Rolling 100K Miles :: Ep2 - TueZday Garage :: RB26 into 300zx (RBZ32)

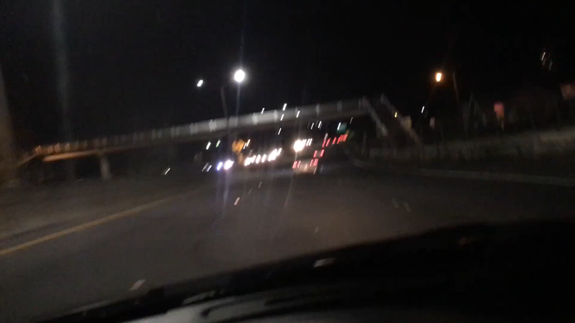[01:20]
So it's 5.30 in the morning or 5.40 in the morning now. And this Honda Prelude in front of me wants to race on the H1 of all places where the maximum speed right now is like 45 miles an hour. What a crazy guy, dude. But anyway, we are cruising along.
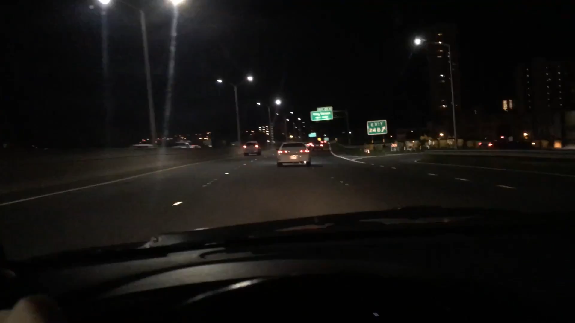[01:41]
We've got 8 more miles to go until we hit 100,000, which is a little less than I originally anticipated. The drive to the beach that I want to go to is 21 miles away. When I got in the car, we actually only had 16 miles left to go. So I'm trying to recalculate in my mind where we're going to end up. And it might be somewhere in Hawaii Kai. With that said, we'll have a sweet backdrop of Cocoa Head Mountain, which will be really, really cool.